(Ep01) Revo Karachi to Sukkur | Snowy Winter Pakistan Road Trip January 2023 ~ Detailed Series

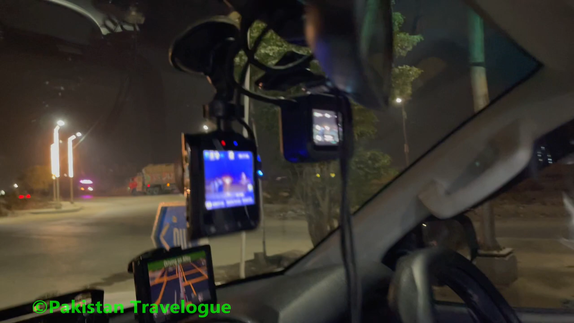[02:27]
ये दो हमारे कैमरे लगे हुए हैं, मैं अंदर से आपको दिखाता हूँ, ये गोप्रो है हमारा,
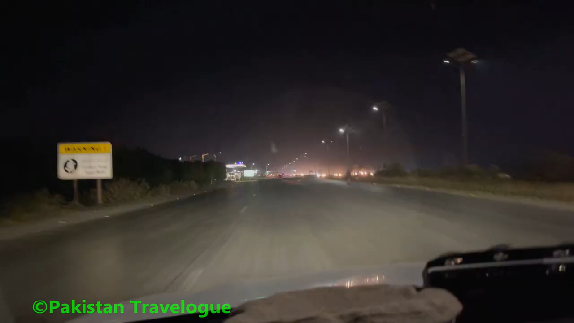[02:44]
ये आ गया है M-Tech, लेफ्ट ले लेते हैं, ये M-Tech आ गया, M-Tech लगवा लेते हैं ताकि कहीं रश हो कुछ हो तो कम से कम उससे बचत हो सके हमारी। ये लेफ्ट वाली ये है,
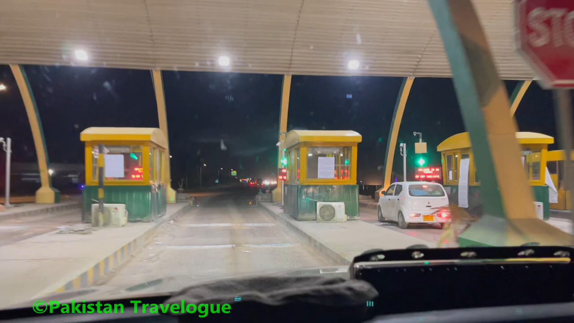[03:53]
फर्स्ट टोल आ गया है हमारा जो कराची टोल प्लाजा है, यहाँ से हम लेते हैं रसीद, रसीद लेके तो फिर आगे चलते हैं।
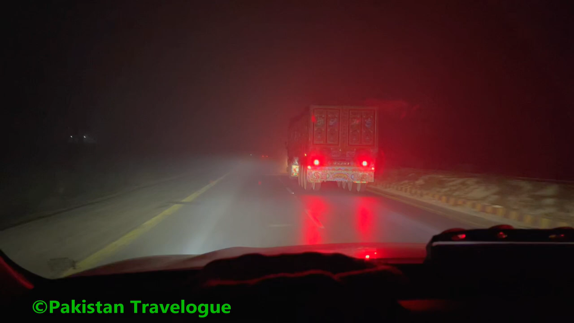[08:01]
कुछ नज़र नहीं आता, हाँ फॉग है ऐसे आप देख सकते हैं कि बिल्कुल, आप आगे दे अच्छा कैमरे में फिर थोड़ी कम, कैमरे में काफ़ी कम लग रही है ये फॉग,
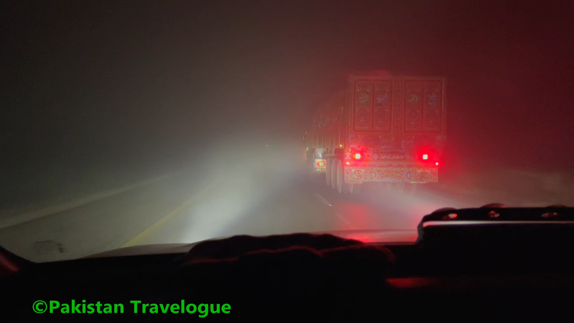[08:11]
ये तो वैसे ये जो है फॉग बहुत ज़्यादा है,
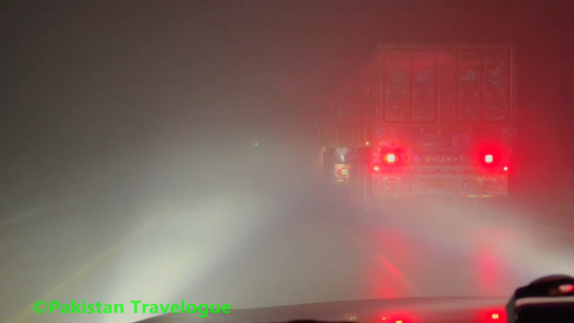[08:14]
बहुत ज़्यादा फॉग है ये, ये तो हम एस्ट्रोनॉमर के पीछे हैं जी, डबल इंडिकेटर ऑन कर दिए, डेंस फॉग है यहाँ पे, जा रहे हैं